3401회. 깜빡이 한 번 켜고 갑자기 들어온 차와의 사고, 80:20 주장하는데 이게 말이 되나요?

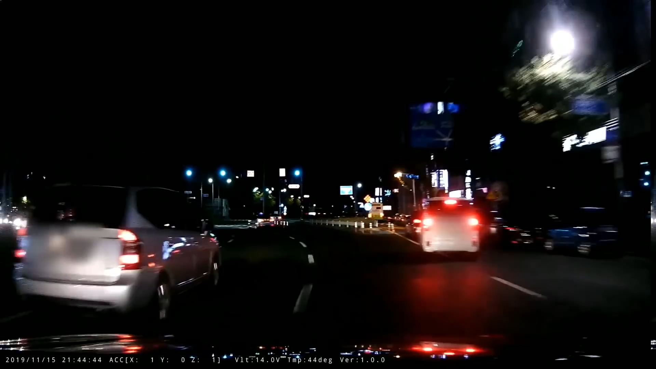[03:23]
자 이렇게 가고 있는데 정상적으로 잘 가고 있어요. 뭐야 사고 어떻게 난 거야? 잘 가고 있는데? 어떻게 잘 그런 거야? 아직도 모르겠어요? 지금 이 차. 아니 이 차가 뭐 했어? 깜빡이 켰잖아. 이 차가 깜빡이 한 번 켠 거야. 나는 이 차는 이쪽으로 가고요. 이쪽 차로 가고 나는 이쪽 차로 가는 거야.
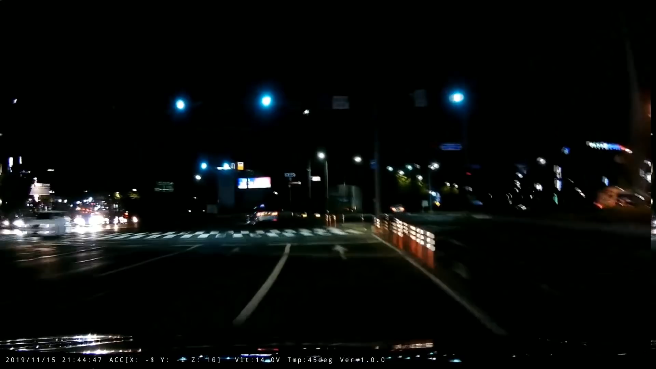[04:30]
네, 켜면서 사각지대. 네, 사각지대야. 네, 사각지대. 사각지대. 사각지대는 또는 그냥 자기 생각만 한 거지. 그렇죠.